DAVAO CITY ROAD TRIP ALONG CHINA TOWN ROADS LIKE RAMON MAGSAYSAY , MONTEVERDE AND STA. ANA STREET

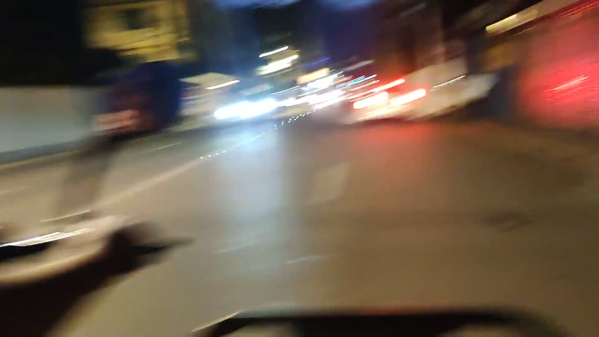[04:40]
Swaso ah ok yun o yun Swaso Swaso Street
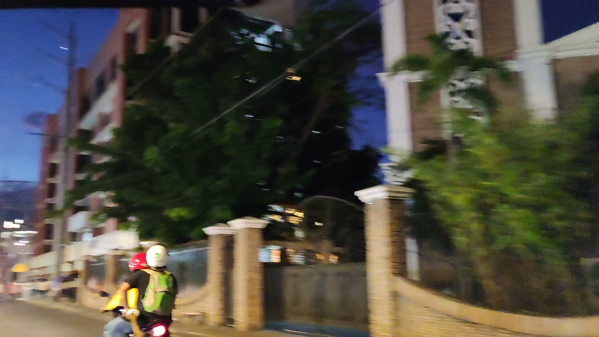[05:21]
at ito naman yung Holy Cross of Davao College Holy Cross College of Davao
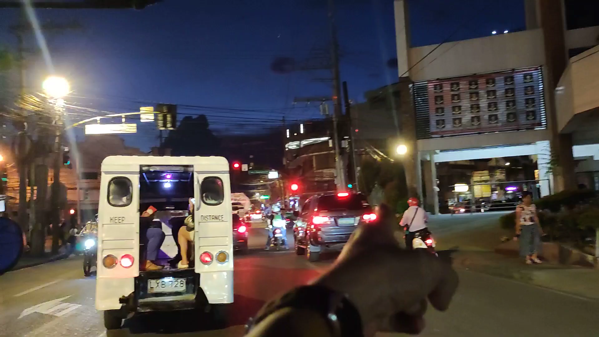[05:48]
tapos ito na yung Guerrero Street dito tayo dadaan ngayon i-iko tayo dito para makapuntara tayo sa my
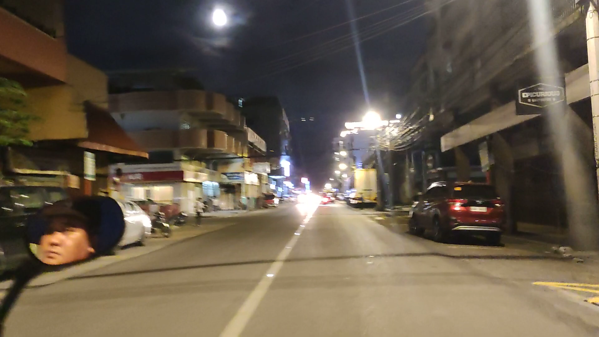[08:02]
6.25 So gaitong oras Pakunti na lang ng pakunti yung Mga sasakyan na dumadaan dito Pagsapit na mga alas 7, alas 8 Wala na talaga, no?
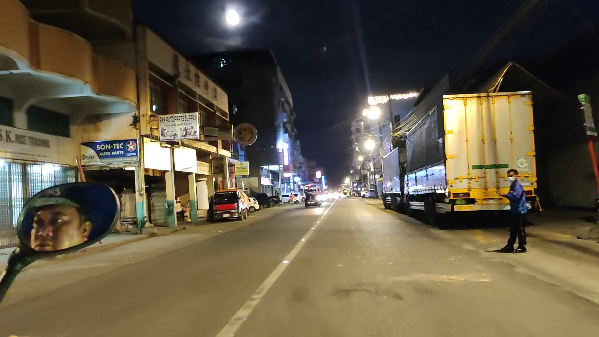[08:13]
Itong lugar na ito ng Davao Para siyang ano Itong Chinatown na ito na lugar
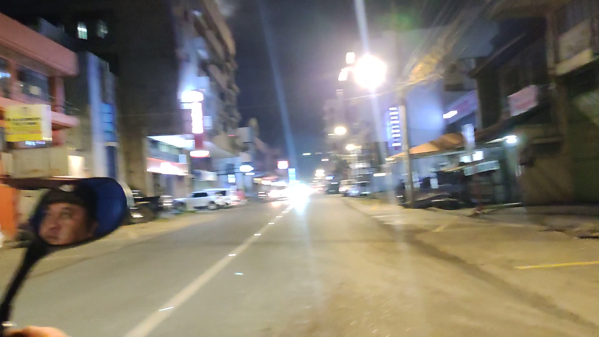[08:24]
Hindi ba siya halin tulad? Kumbaga parang magiging ano Counterpart siya ng Vito Cross Manila Vito Cross Manila Insata Cross Manila Kung saan matatagpuan yung Mga maraming mga shops, no?
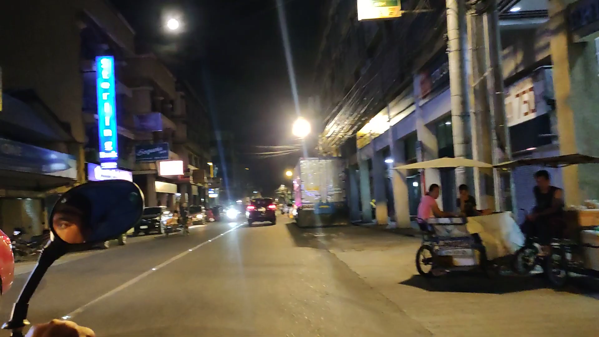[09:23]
Tapos Yan Gritwall Philcris And NCCC Yanggo rin Dito matatagpuan yung mga morang groceries
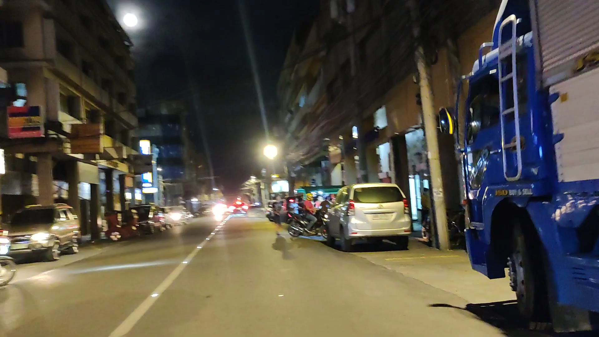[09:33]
Asa ba ang gritwall napit?
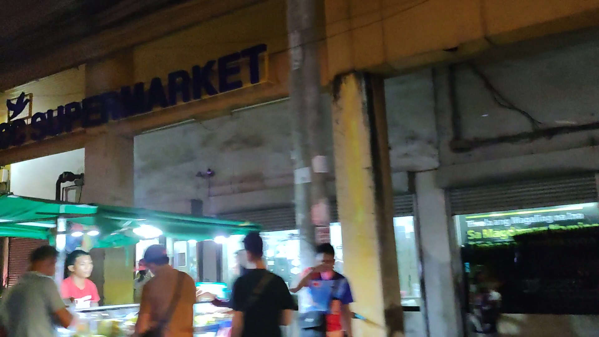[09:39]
Ito yung NCCC Yan NCCC supermarket Magkaiba ang presyohan ng ano NCCC groceries sa May Victoria
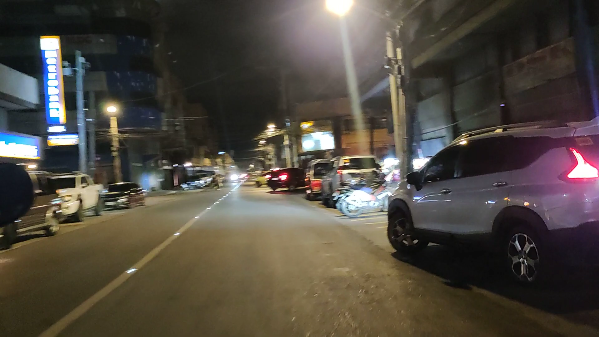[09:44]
Plaza Tsaka dito Mas mura talaga dito Tsaka
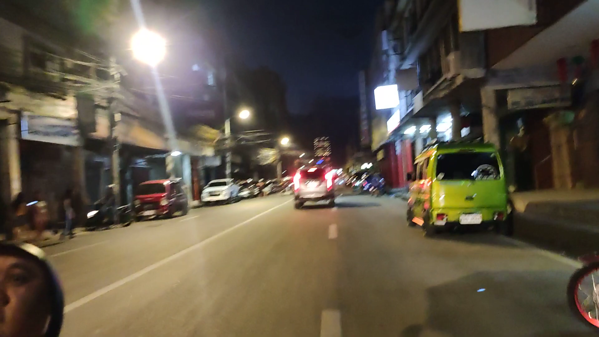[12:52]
center so ito na yung Ramon nagsaysay ha ito na yung ating feast train na underground cabling darating yung araw na wala doon itong mga wirings kaya tingnan nyo yung muna no i-enjoy nyo yun yung ano enjoy nyo yung view na meron pang mga nakasabit na mga kable kasi by July June, July, August, September wala na yan
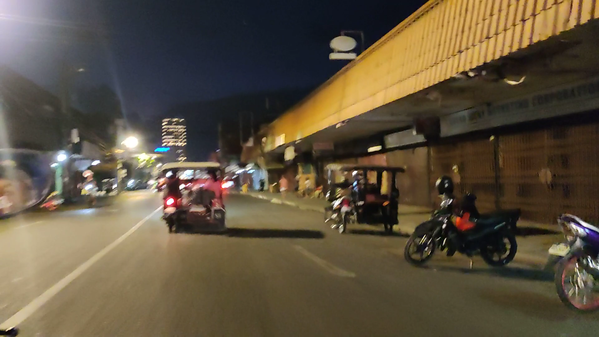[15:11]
dun sa may Chavez tsaka dito sa may Ramon Magsaysay slash Oyanggore yun o wala na mga tao sarado na
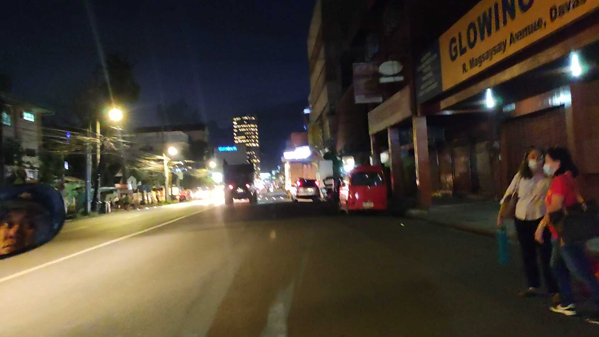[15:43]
o dito na lugar wala na ano dito wala na cable masyado dito na side gilid observe nyo observe
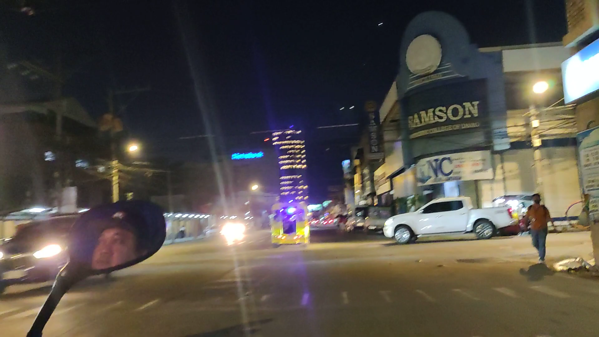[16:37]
ramon Ramon Magsaysay avenue diba wala nang wiring sa gilid dito na ano na area ito naman yung
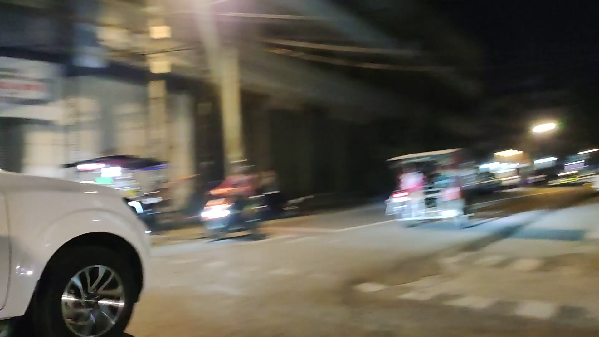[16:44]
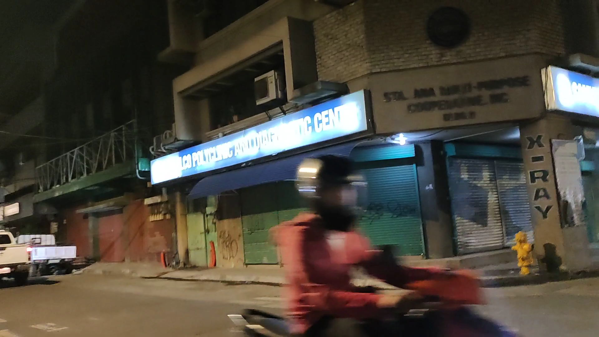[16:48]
samsung ay samsung pala samsung college and joji ilagan
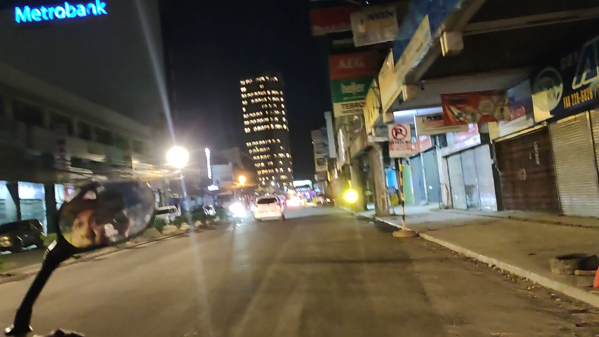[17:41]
pinakadolo nito ay Acacia Ramon Magsaysay
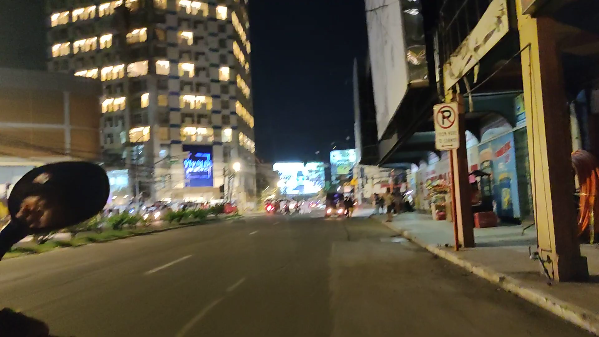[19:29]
tinatanggalan ng ano ginagawa yung underground cabling system tapos bigdan lang sila magulat hala ang galing wala